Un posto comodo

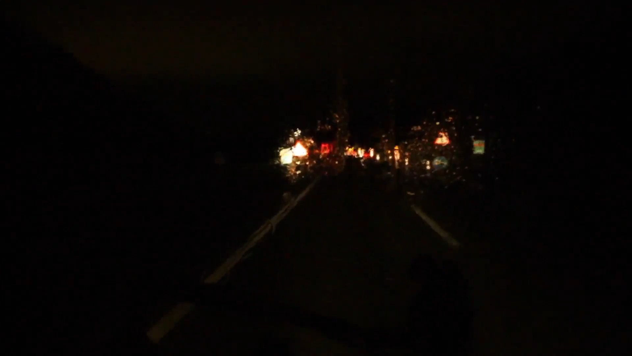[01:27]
non vedevo niente, cioè mentre guidavo non vedevo niente, cioè vedevo poco e oh, è incredibile perché siamo così bravi.